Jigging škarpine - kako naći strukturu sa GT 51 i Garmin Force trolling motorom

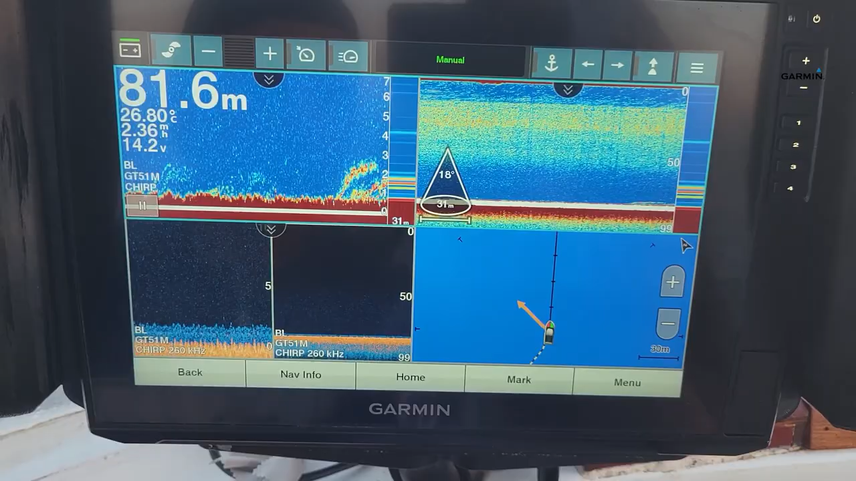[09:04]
On screen: depth 81.6 m, water 26.80°C
Znači, kad radim ovoga, znači, treba se voziti polako, ja se vozim recimo 2,5 milje. Znači, kod side view-a je poanta, znači,
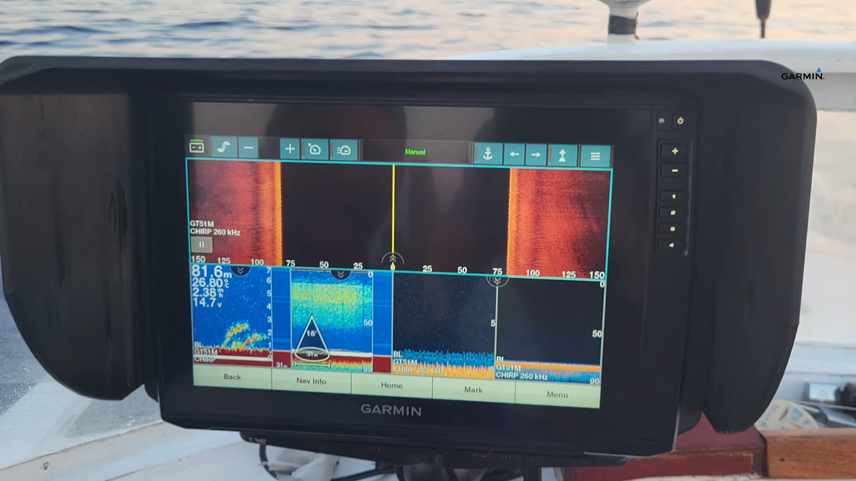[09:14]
da imate ravan smjer, znači da se ne vozite okolo i da držite
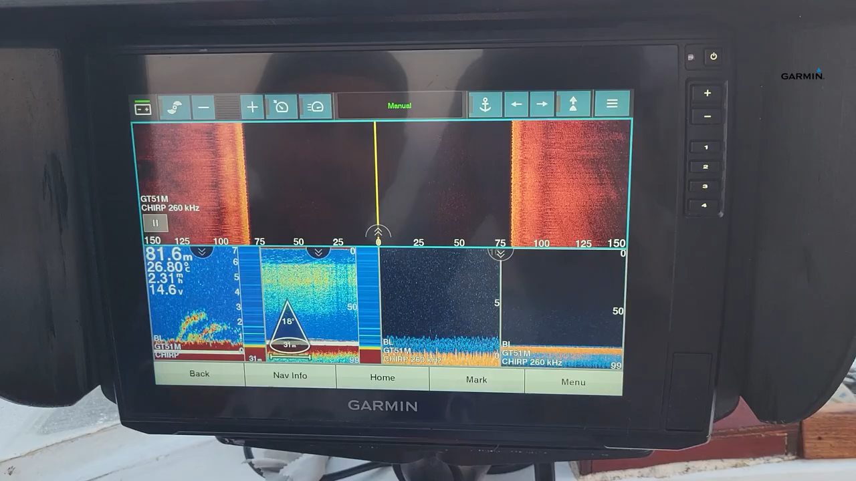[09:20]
On screen: depth 81.6 m
ujednačenu brzinu, znači ne prebrzu, brzinu prikaza,
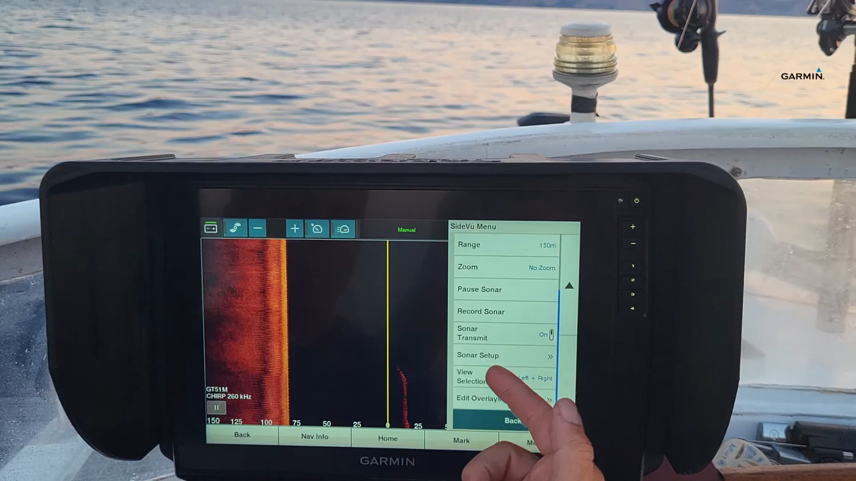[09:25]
to jest, kak bi rekao, cijeli side view radi kao da skenirate sa fotokopernim aparatom.
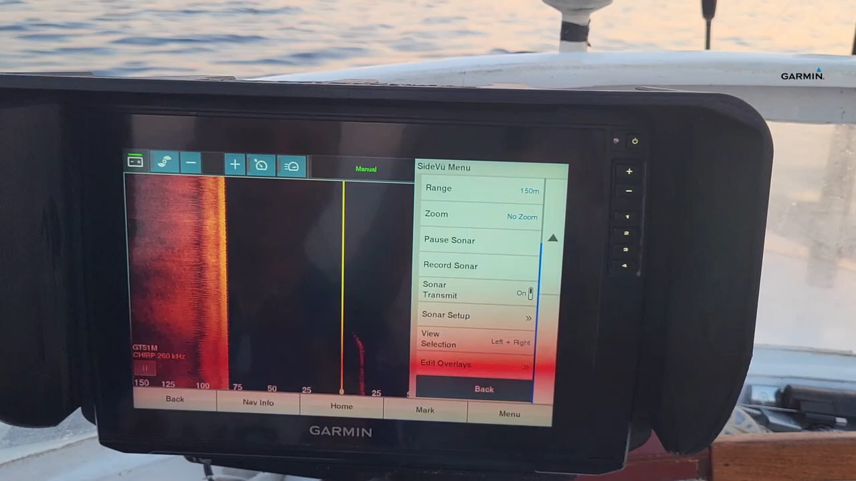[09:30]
Znači, morate držati ravan smjer i ne prebrzu brzinu.
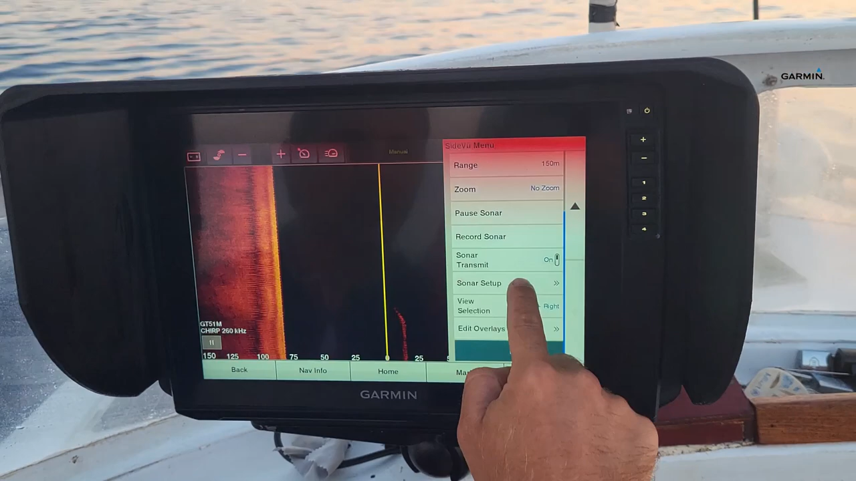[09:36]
Znači, na sonar setup tu možete ovoga, tu možete, znači, brzinu, scroll speed.
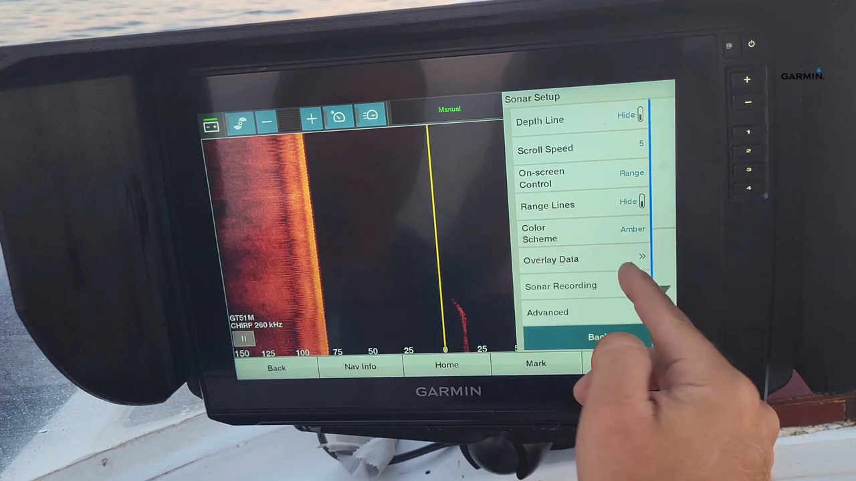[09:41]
Ja sam ovdje stavio negdje na pola, ali možda može i evo na 4 ćemo staviti.
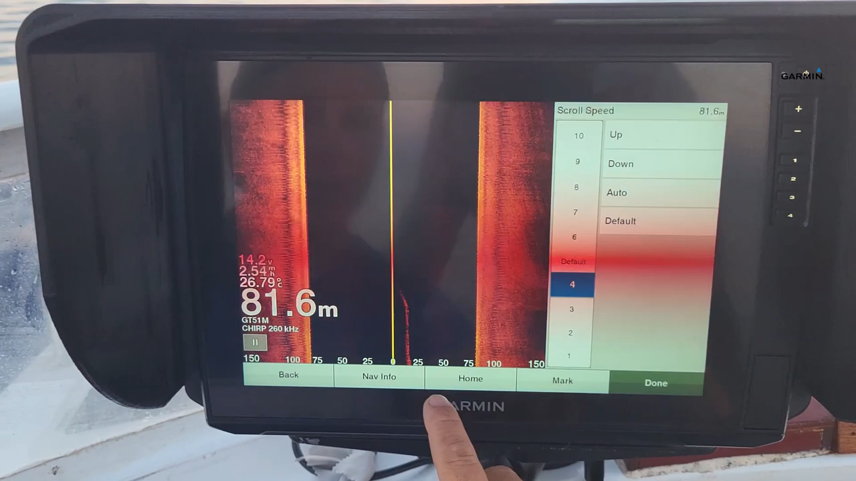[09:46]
On screen: depth 81.6 m, water 26.79°C
Znači, znači, ta scroll speed vam je koliko brzo se miče prikaz u odnosu na koliko se miče brod.
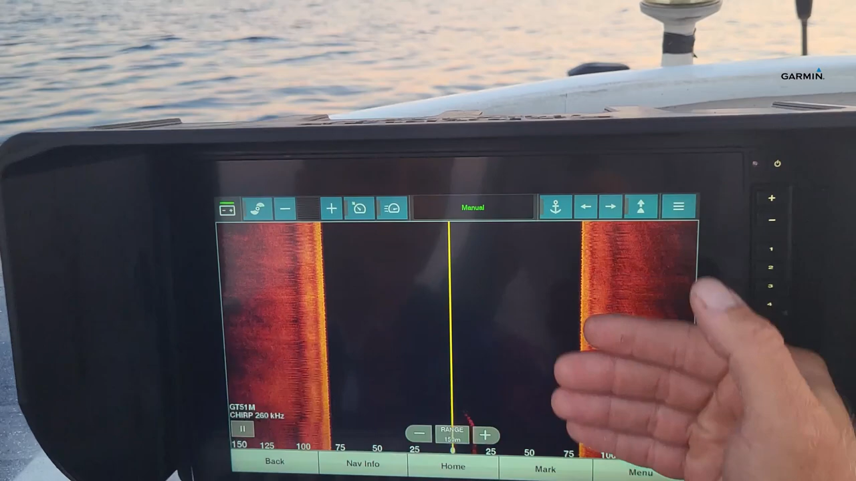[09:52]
Znači, otprilike to da bude otprilike slično.
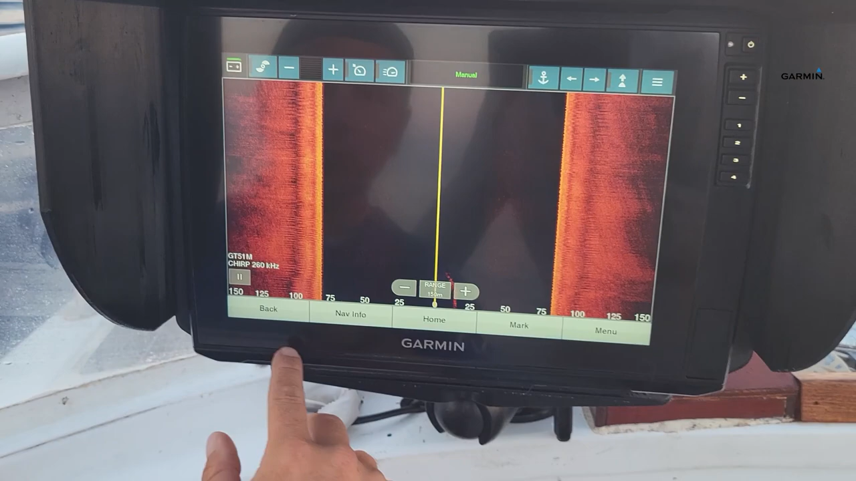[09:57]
Znači, ako se vozite 2 milje, da bude 4, malo brži prikaz. Evo ovako, sad ćemo...
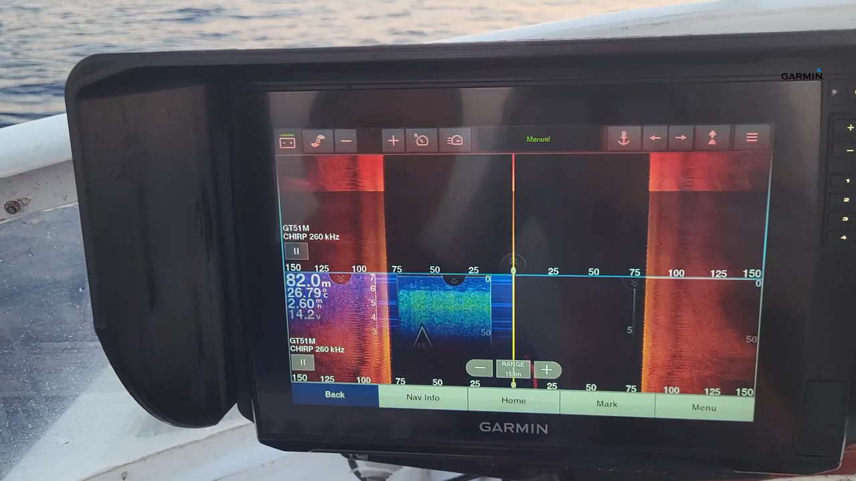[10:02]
On screen: depth 82.0 m, water 26.79°C
evo ovako, tražimo sad tu jednu strukturu.
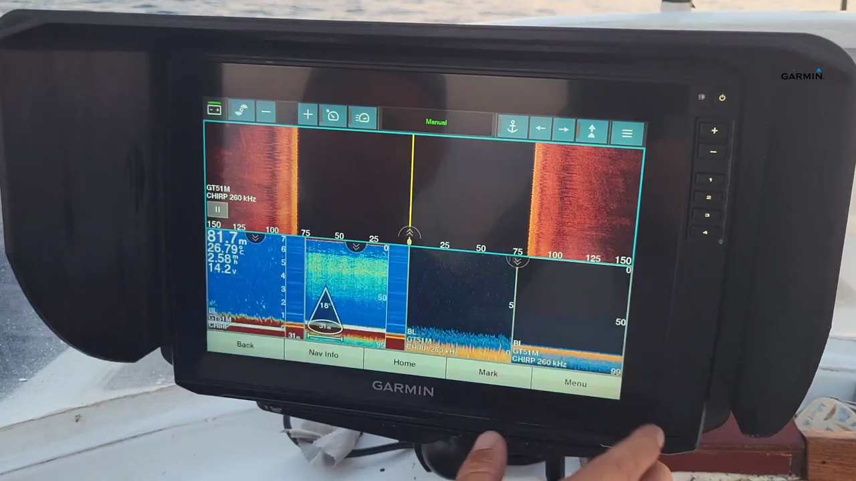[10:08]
On screen: depth 81.7 m, water 26.79°C
Evo ovako, evo tu dolazimo na jedan lijepi prikaz. Znači, evo ga.
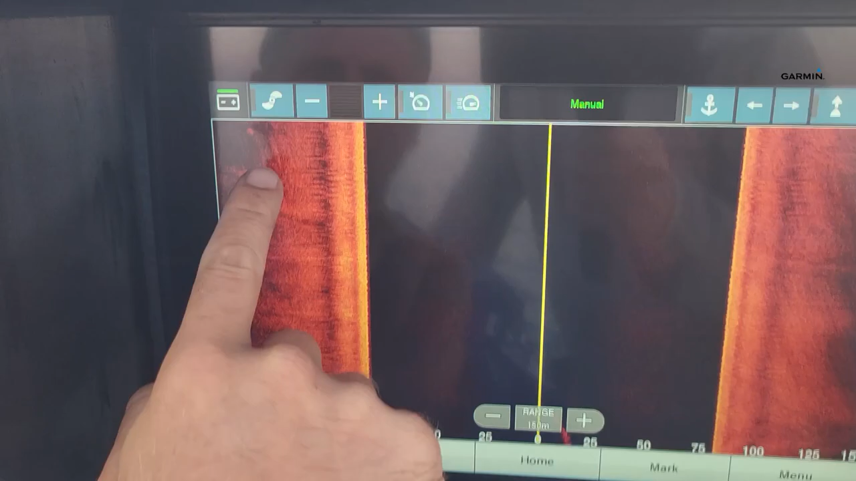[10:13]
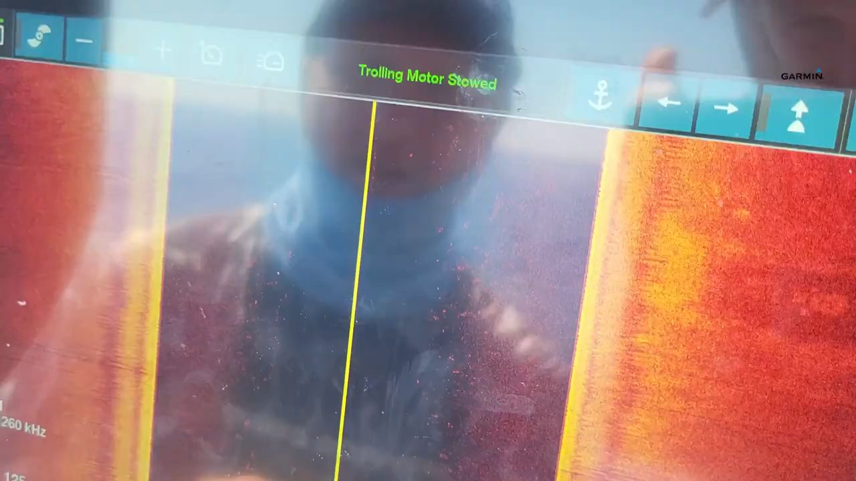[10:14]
Znači, kod side view-a svaka znači,
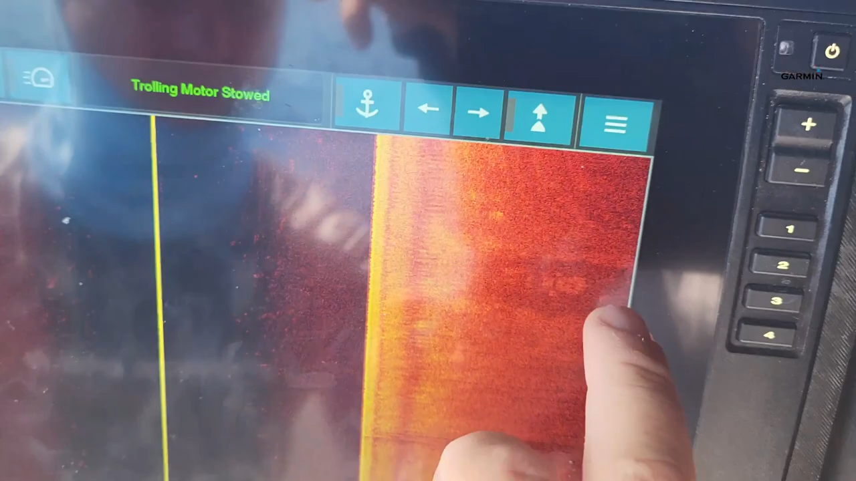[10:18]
svjetli prikaz je jači odraz.
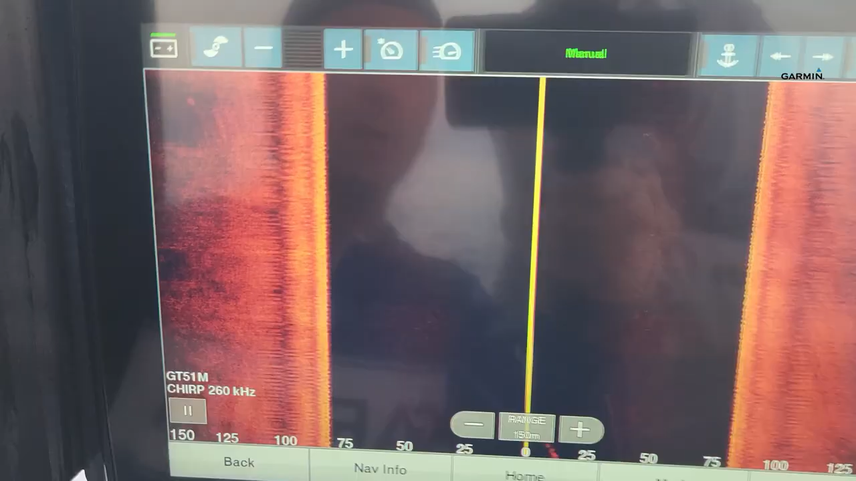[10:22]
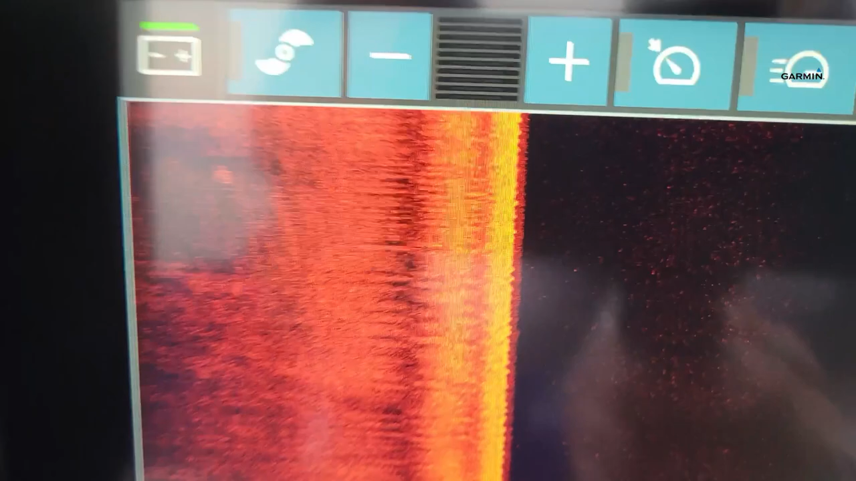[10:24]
Znači, evo, ovdje imamo jedno, evo, vrlo jasno se vidi, znači, bijelu točku, to je, znači, tvrđe dno. I sada imamo fenomenalnu opciju,